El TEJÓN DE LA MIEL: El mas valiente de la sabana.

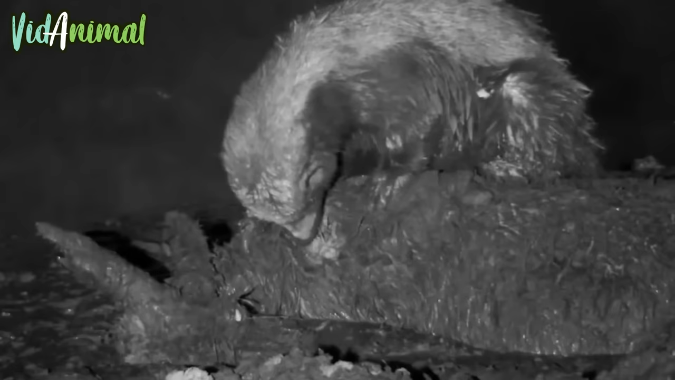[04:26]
Se sabe que recurren a la carroña como fuente de alimento si escasean otros alimentos.